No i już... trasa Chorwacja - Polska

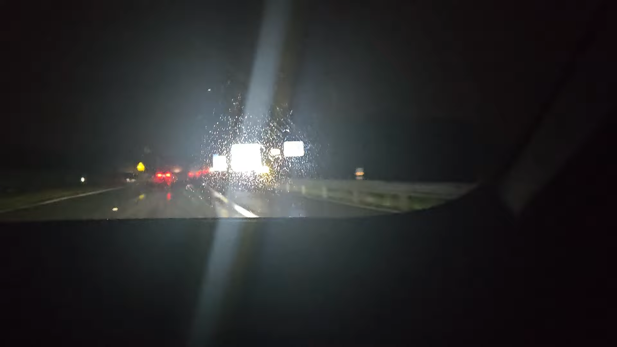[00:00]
Dobra, niewiele to widać akurat na tych znakach, które się odbijają. Czyli co widać? No już nie będę mówić co widać.
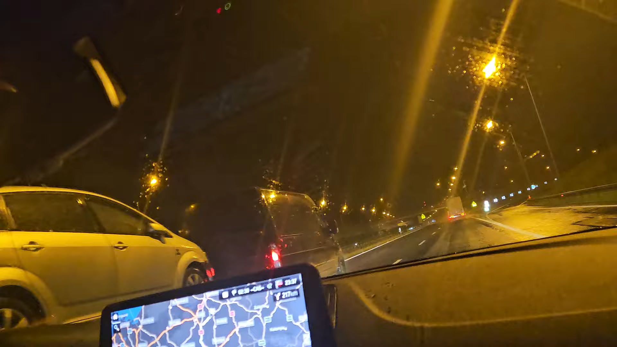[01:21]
Coś już mi teraz zapachniało. No teraz to już, zobacz. Co? To już po ptokach. No to raczej w tym momencie McDonald jest chyba wykreślony z listy, bo już teraz to żaden otwarty się nie znajdzie. Aha, że o 12, tak? No nie. No ale może to zaraz to jakieś KFC, go już nie pamiętam. Może tu jest. No nie wiem. Tak czy siak, rozpadało się teraz już konkretnie.